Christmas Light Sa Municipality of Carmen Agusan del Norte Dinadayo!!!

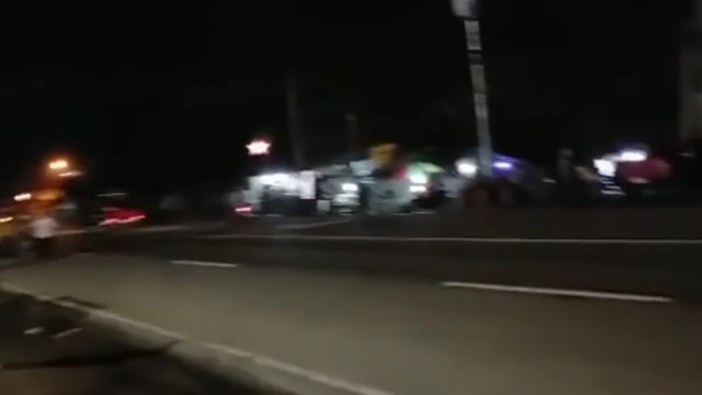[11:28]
Tcharang At dito po Highway na po ito Ayan Highway na po ito dito Daan na po ito ng mga sasakyan Pero may nag-a-assist po dito Na mga ano Ayan Kaya safe po